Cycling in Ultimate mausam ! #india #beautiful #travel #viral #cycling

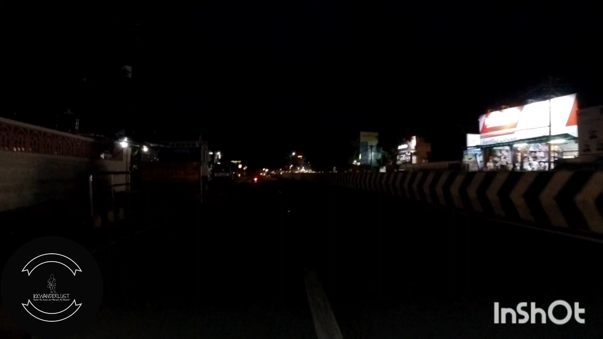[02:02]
आचुका हूं मेडिकल रोज में इस रोड में मेडिकल कॉलेज है और यह सामने सीरा व्रिदेश्वर टेमपर जाएगा अभी मैं अपने वाले हाइवे पर आ चुका हूं
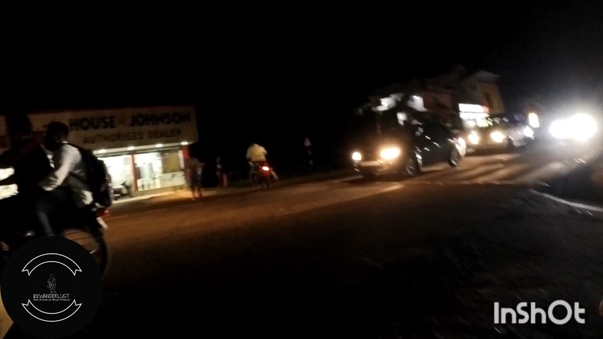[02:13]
यहां से � नवर दो किलो मेटर रहे गया है बस अब हम स्पीड चेक करेंगे
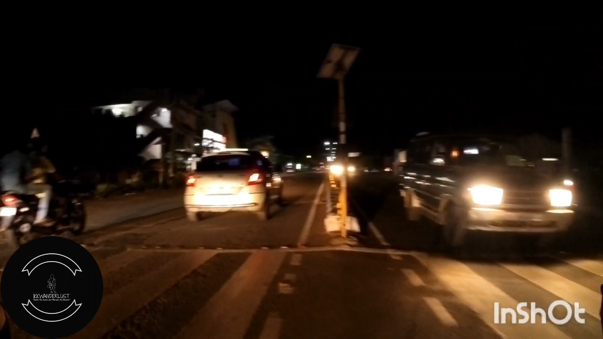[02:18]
एक हलका सा थोड़ा सा पहले में लेफट लेन में आ जाता हूं इसके बाद प्रफिट चेक हुगा तो चलो
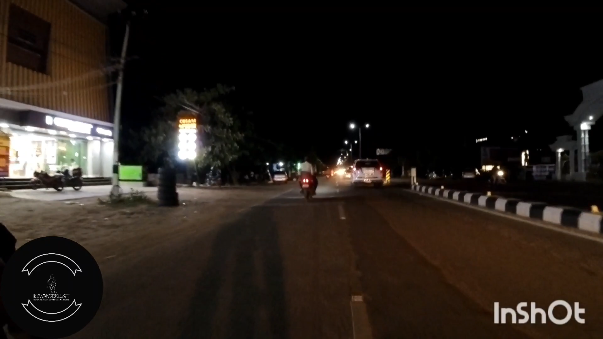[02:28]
अब थोड़ा सा स्पीड पकड़ते हैं देखते हैं आप लोग करना स्पीड कितनी होगी मैक्सिमूम